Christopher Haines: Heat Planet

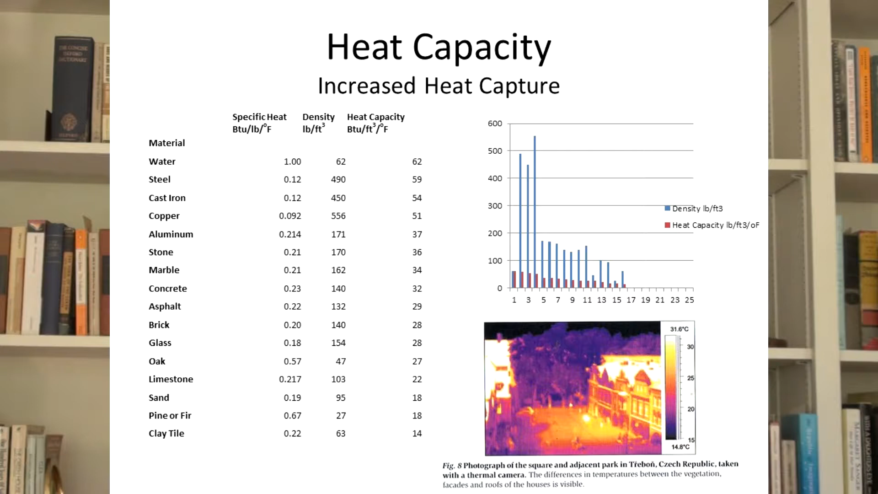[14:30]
On screen: scale top 31.6°C, scale bottom 14.8°C
And you can see the trees in the background are quite cool. The concept of our hot house or greenhouse atmosphere was developed by Joseph Ferrier,